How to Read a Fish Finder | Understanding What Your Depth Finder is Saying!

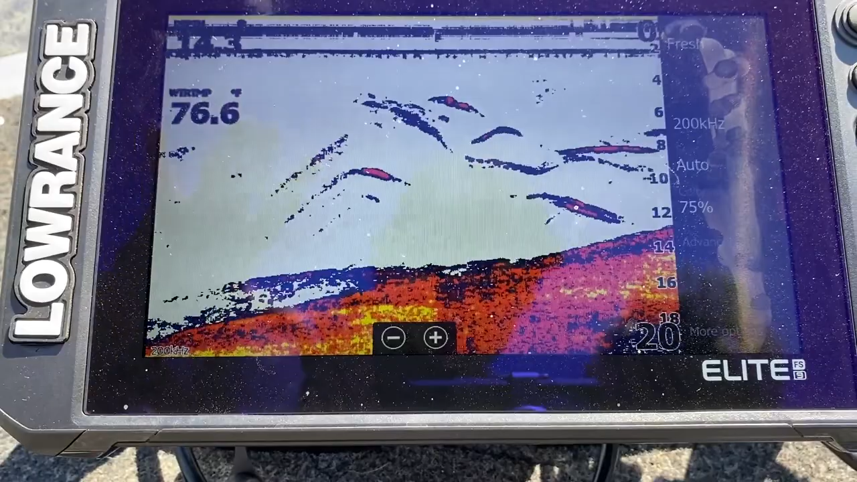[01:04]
on the screen here here and here this is more than likely bait
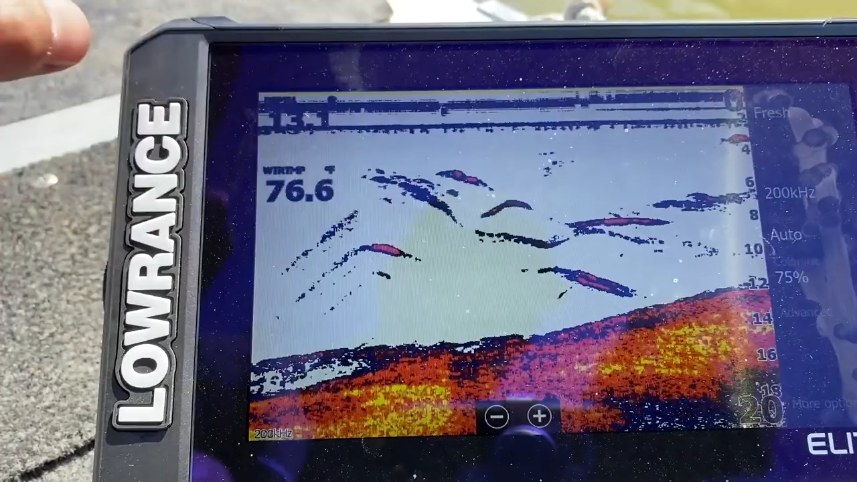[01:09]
fish this is a bigger could be a bigger fish like a bass suspended or something in in
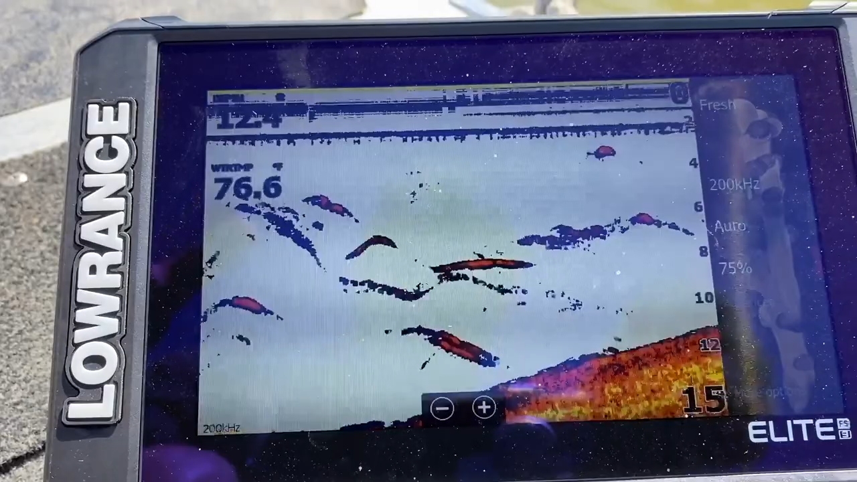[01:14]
the water column you can see here that something's going down towards the bottom and you can
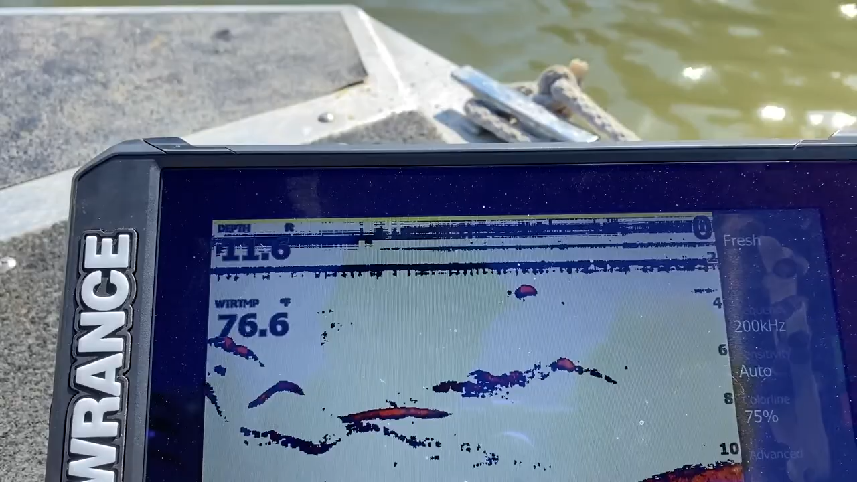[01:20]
On screen: water 76.6°F
also you'll notice that the way I have this specific colors and all the sensitivity and stuff most of it's pretty much straight out of the box this is a soft little bit
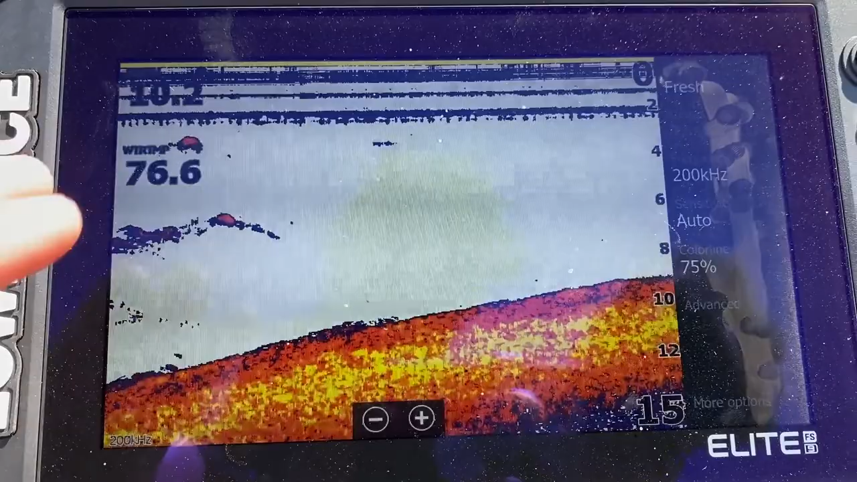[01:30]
softer bottom with a little bit of rock because the brighter colors for this setting
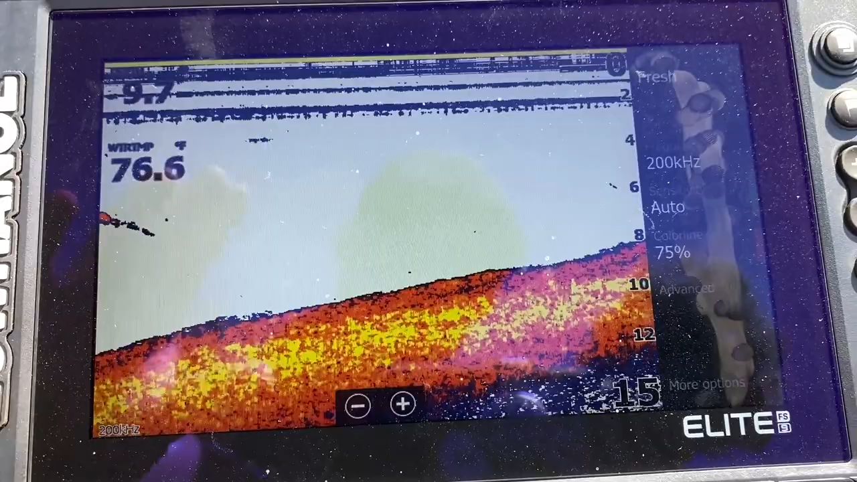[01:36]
On screen: water 76.6°F
are harder and the darker colors are softer so you can see that the red and oranges and yellows are showing that the bottom is kind of iffy a little bit but I am around a lot of rock so it can also be
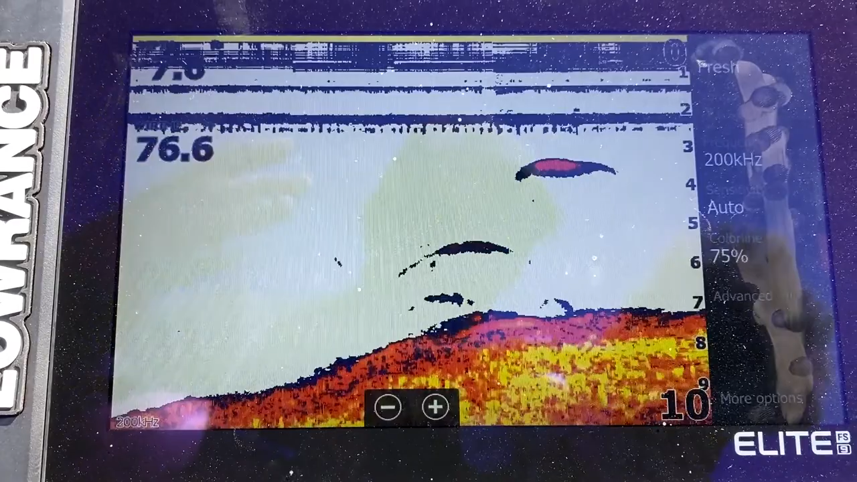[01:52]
just a weird reading because it's hitting silt and whatever else then there's
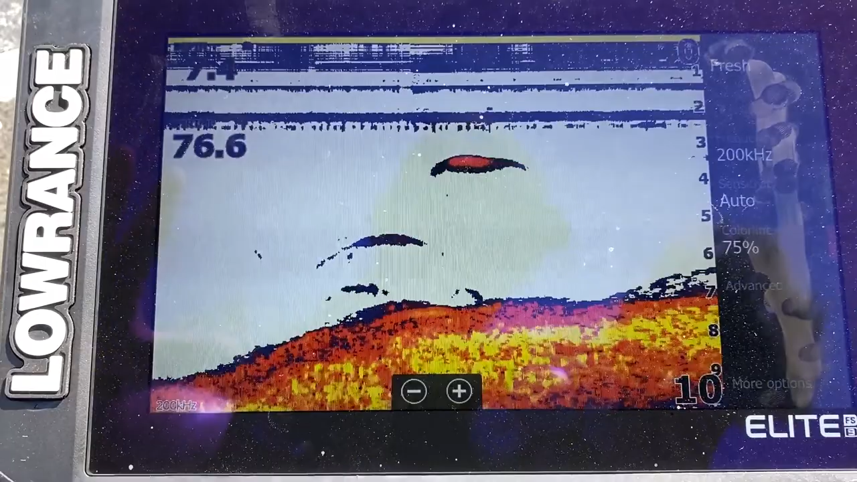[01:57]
rock right below it but you'll also see this arch here there's another fish this is
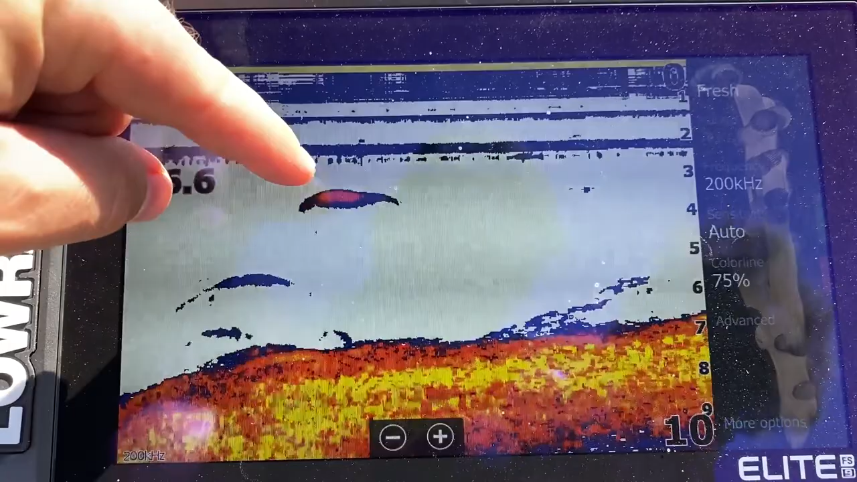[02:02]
more than likely a whole bunch of little bait fish because I can hear them popping and flipping around me
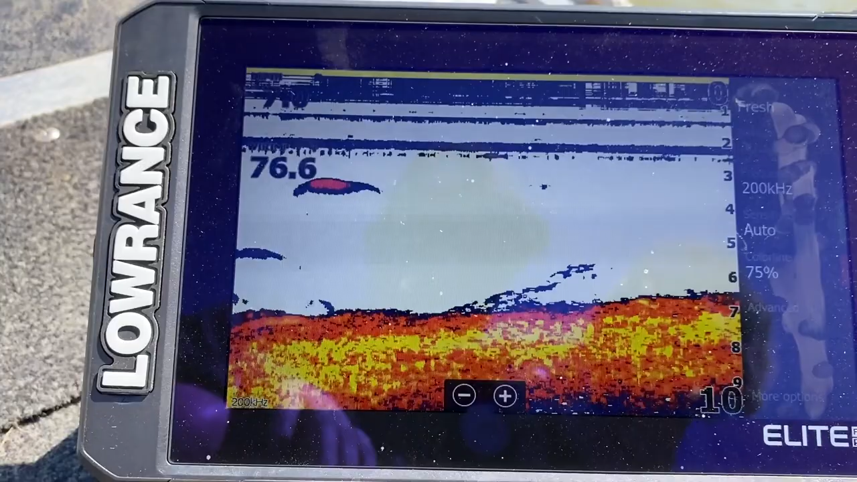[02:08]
so you want to keep that in mind these arches they're not
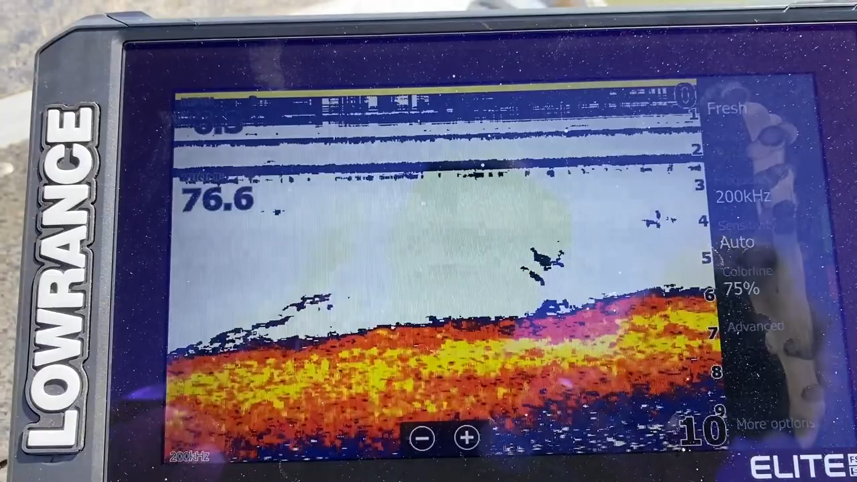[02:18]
can be a little fish sometimes it can be something in the water trash in the water you'll notice like
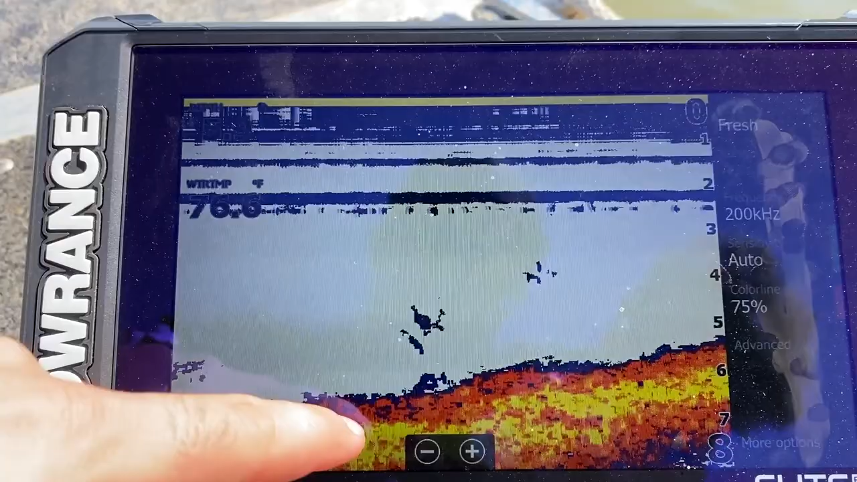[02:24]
here and here that's more likely like a brush pile or something because a
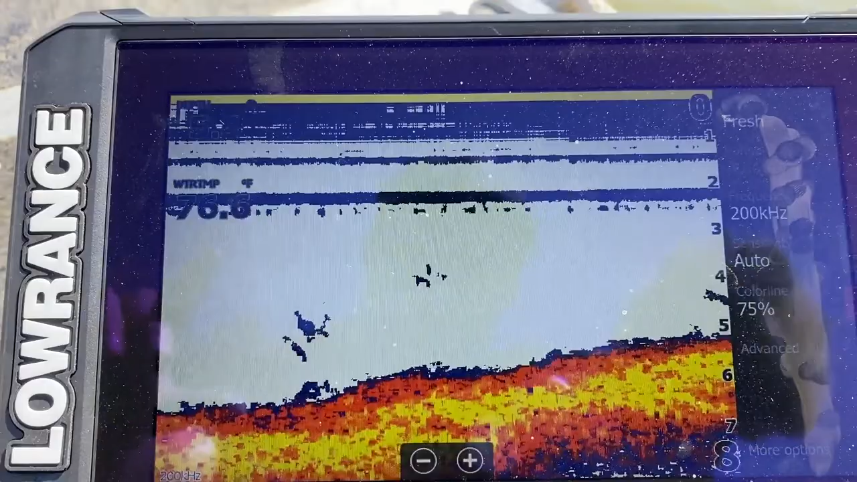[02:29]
rock pile you would see a harder definition meaning that you would see the brighter
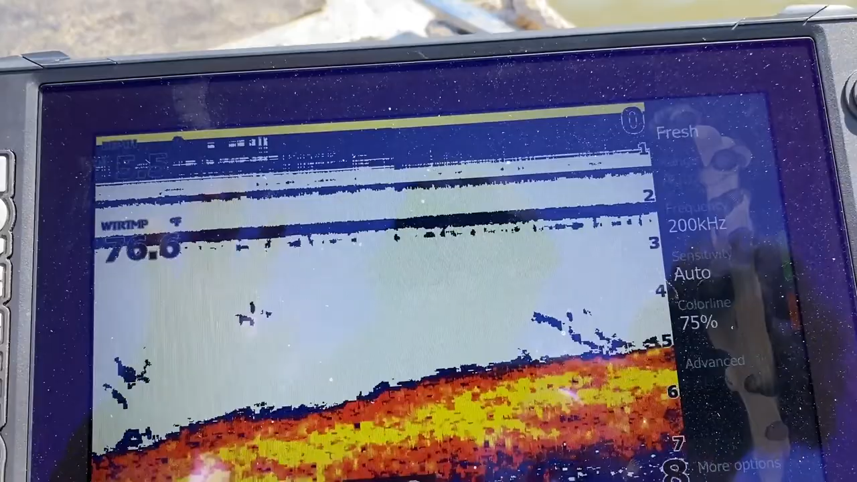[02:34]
colors pop a little bit better and you can play with your settings like I said I just got this out I'm just actually
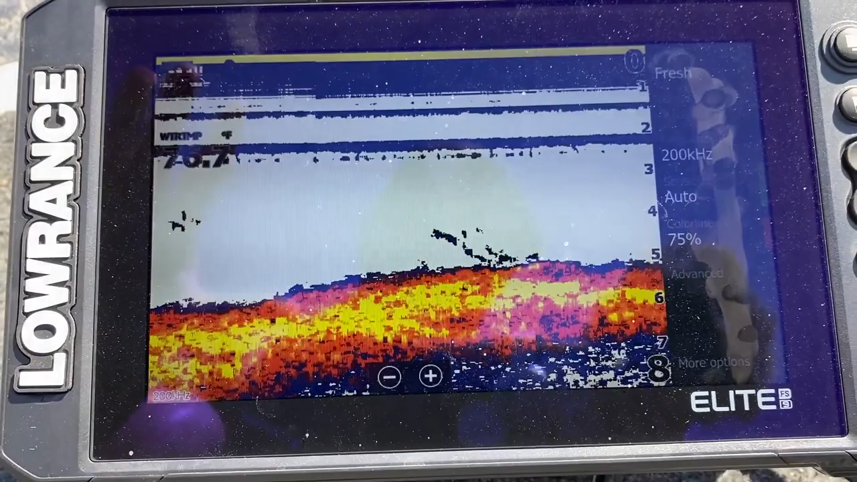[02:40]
testing this unit so I don't have it dialed in by any means
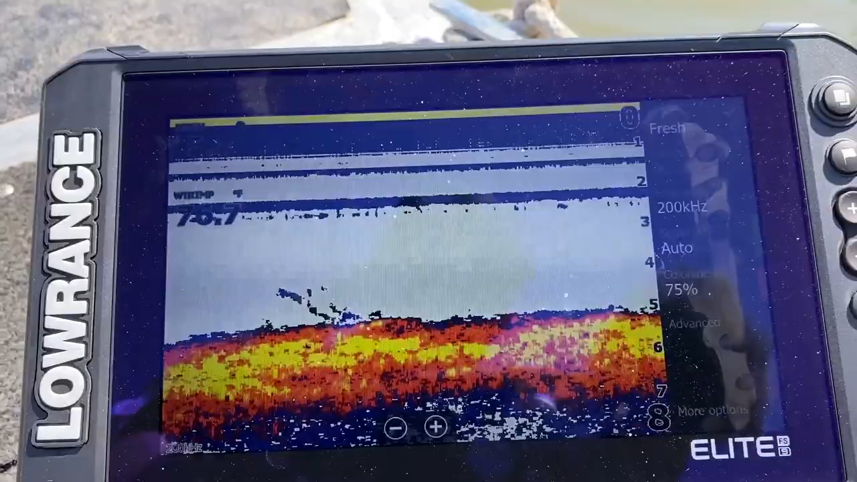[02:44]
this is setting straight out of the box but it gives you a good idea of what to expect and you'll
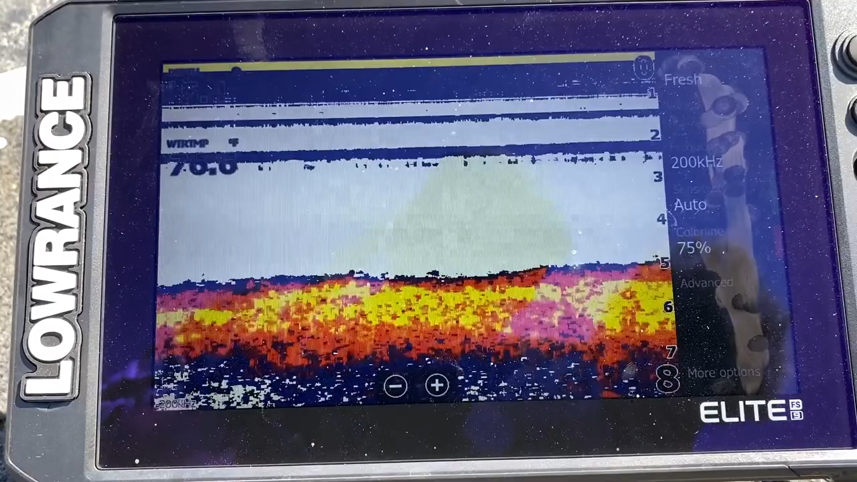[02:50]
have to play around with what settings that you actually want to use and you prefer you can
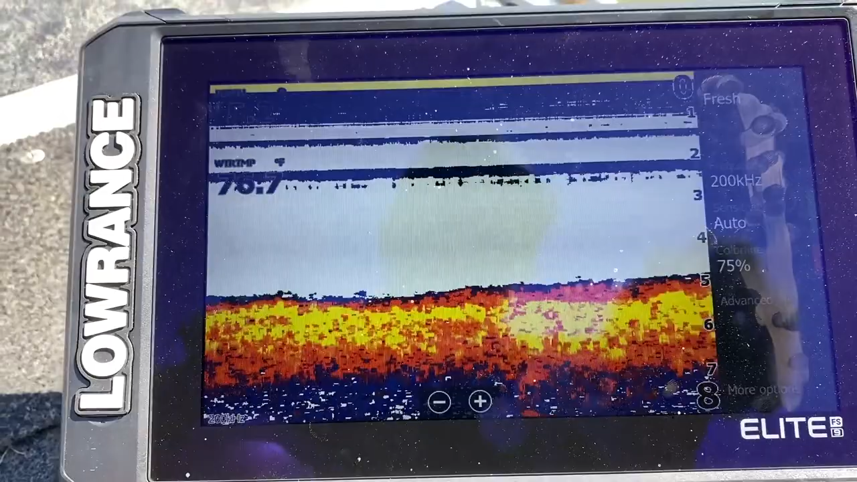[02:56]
come in and change colors